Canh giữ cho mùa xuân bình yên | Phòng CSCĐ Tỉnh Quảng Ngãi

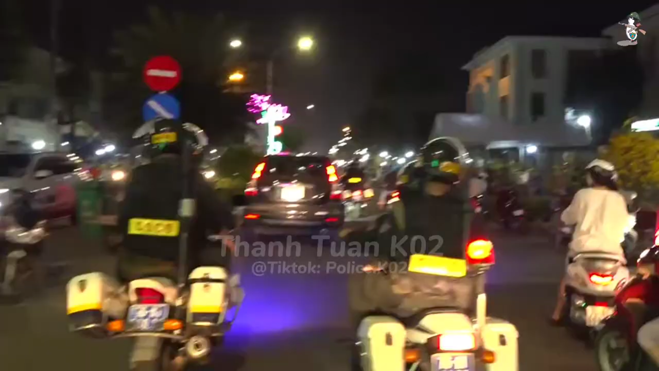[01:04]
Hàng đêm, các chiến sĩ cơ động bắt đầu thực hiện nhiệm vụ tuần tra từ khoảng 7h30 tối cho đến sáng sớm ngày hôm sau Phương tiện công cụ hỗ trợ đã sẵn sàng, các chiến sĩ nhân nhiệm vụ xuất phát hướng về những cung đường, mọi hẹm để đảm bảo an ninh trật tự trong dịp Tết
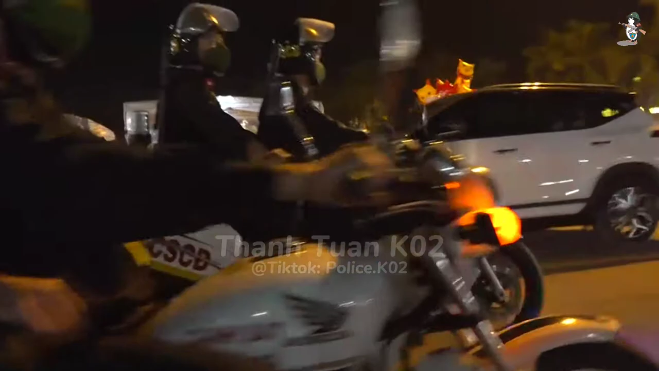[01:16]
hoàn đáng Phát hiện một nhóm thanh niên tụ
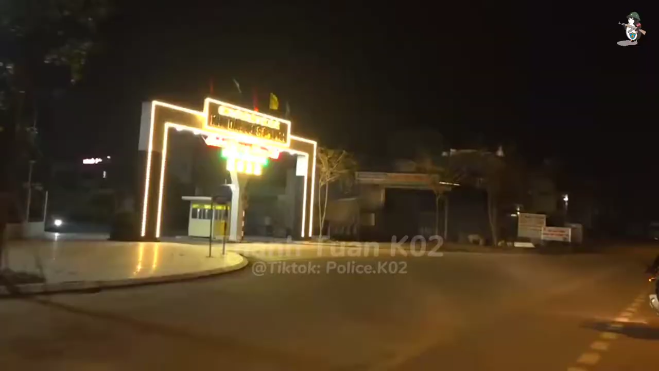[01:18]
tập ở khu dân cư 577 ở vườn Trân Quang Trọng,
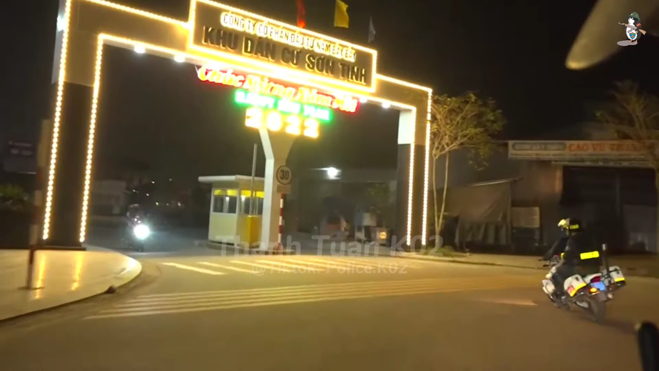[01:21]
thành phố Quảng Hải có biểu hiện đua xe trái phép Các chiến sĩ nhanh chóng tiếp cận thực hiện các biện pháp nghiệp vụ,
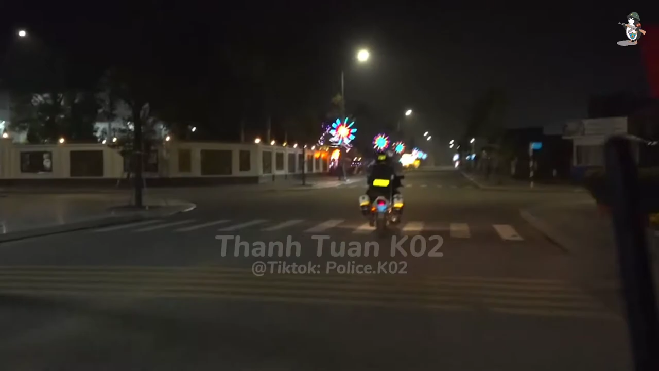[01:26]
xin lý, nhắc nhở các trường hợp vi phạm